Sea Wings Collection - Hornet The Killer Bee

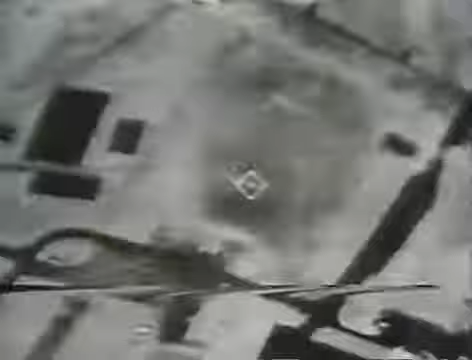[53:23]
151-10. Okay, you're gonna drop a mark on the south one there.
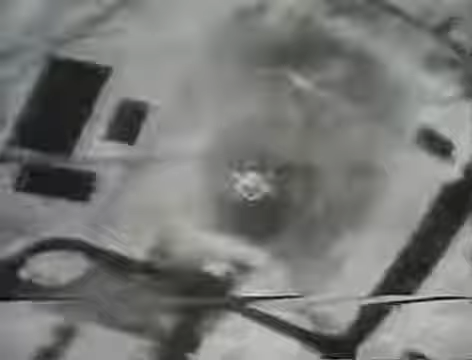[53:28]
I guess the western one. Two of them, looks like five-bladed props.
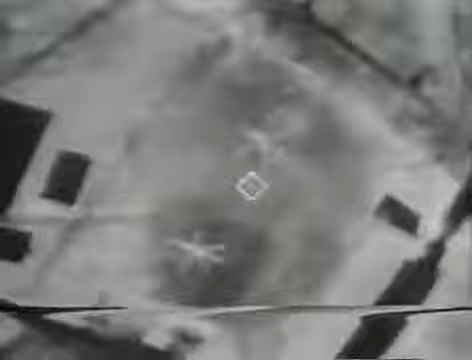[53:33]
Go back to wide field of view, get a look.
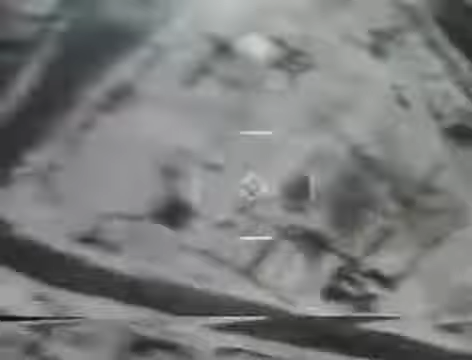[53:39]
This is footage of military outposts controlled by the Bosnian Serbs.
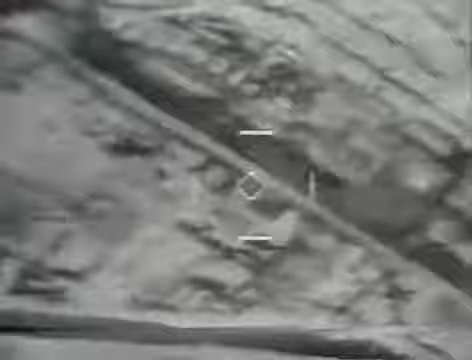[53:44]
The location and movement of Bosnian helicopters and other military hardware can be closely watched using infrared sensors aboard the F-18 Hornet.
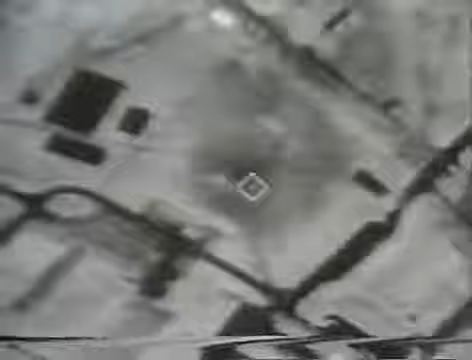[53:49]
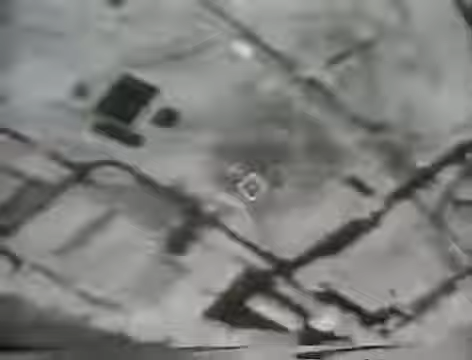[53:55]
Unlike conventional radar, infrared sensors use variations in surface temperature to give the pilot a detailed picture of his target.